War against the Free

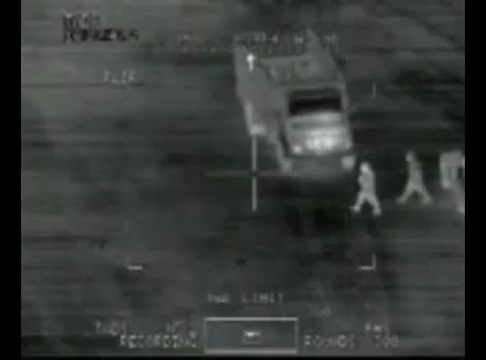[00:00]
range do you have? Damn, roger. Had a laser range on him. Auto range. Fuck.
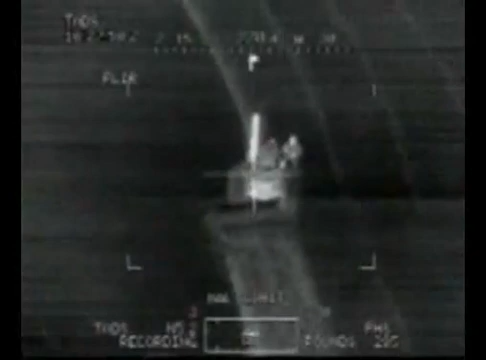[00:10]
Better. Range, auto. Alright, got auto range on it.
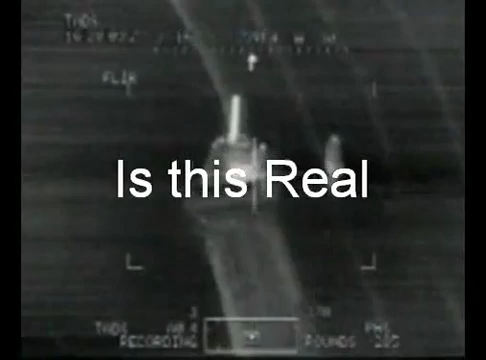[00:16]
Roger. Yeah, I just hit him. Got him.
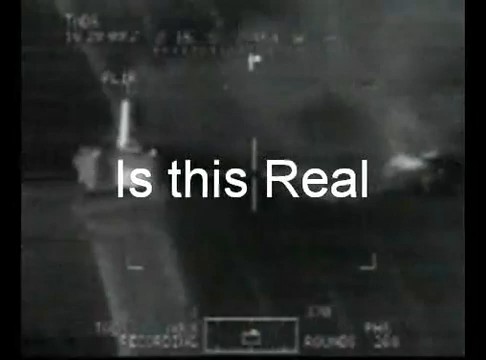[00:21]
Good. Second one. Hit the other one. The truck.
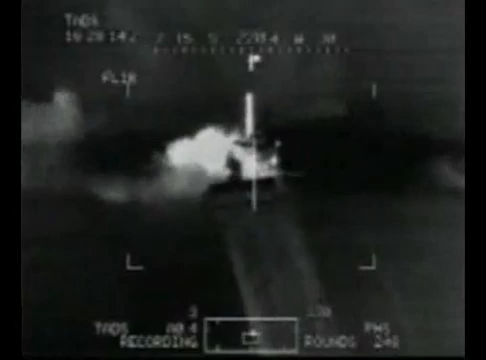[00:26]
I don't know!
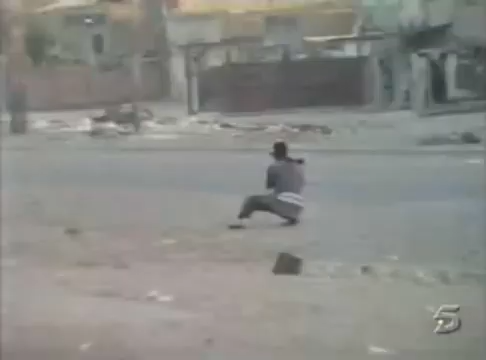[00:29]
The right, he's gonna swim on the truck.
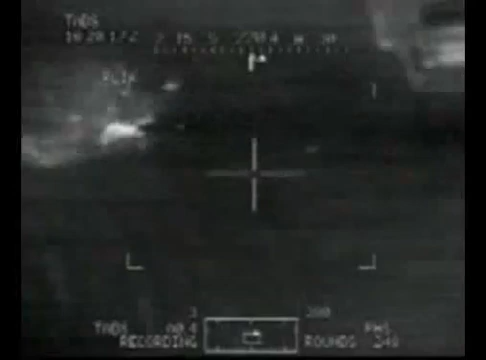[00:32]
The truck's up. I don't know!
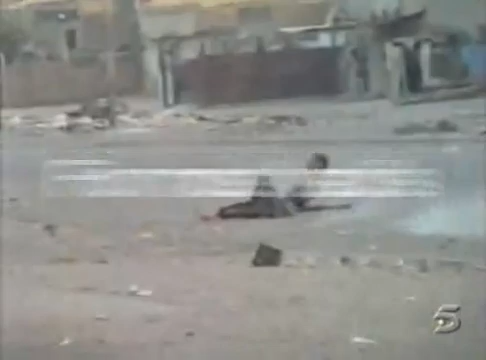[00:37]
Yep, Rebel. What range do you have?
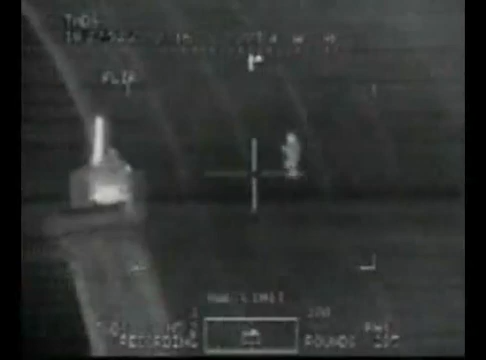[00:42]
Auto range. Auto. Alright, got auto range on it.
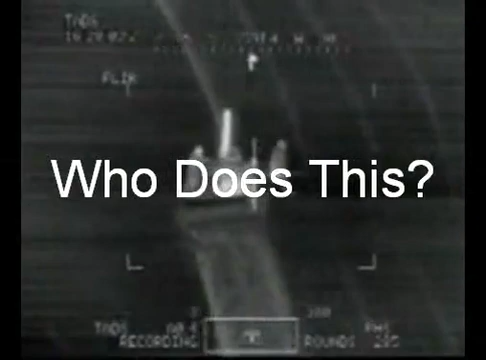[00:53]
Roger. Hit him. Hit the other one.
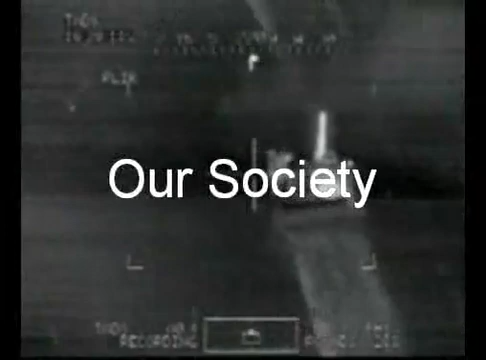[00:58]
For the right, get truck. Move by the truck. Get the truck out.
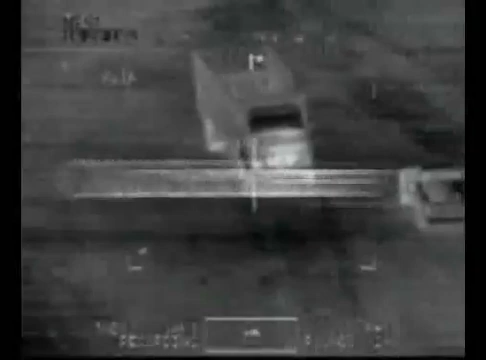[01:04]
Is there anybody in the truck? Wait for movement. Go ahead and store that. Auto range store. There's another guy underneath. Move right there.